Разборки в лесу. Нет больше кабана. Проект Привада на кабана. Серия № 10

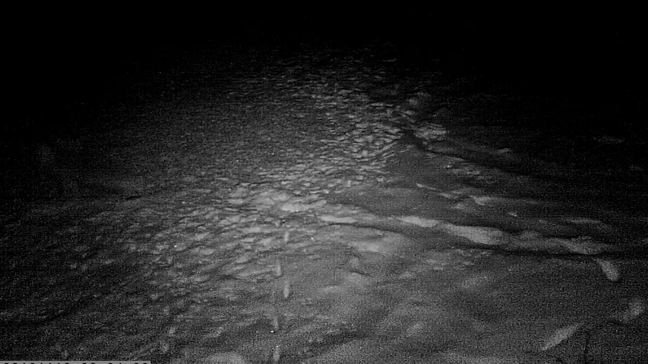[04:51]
Потому что на лесу хоть можно будет посидеть, если в компании приедем.
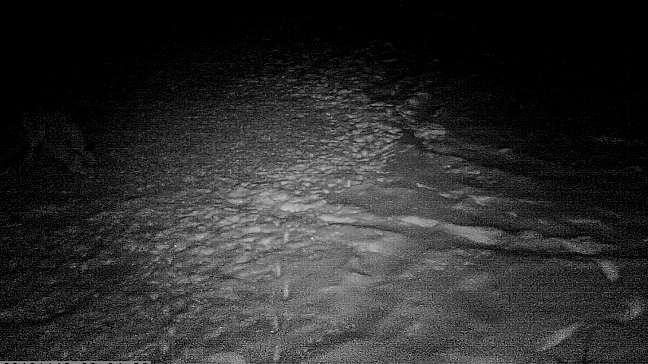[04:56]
Кто-то на кабана посидел, кто-то на лесу. Вон еще три козы побежало.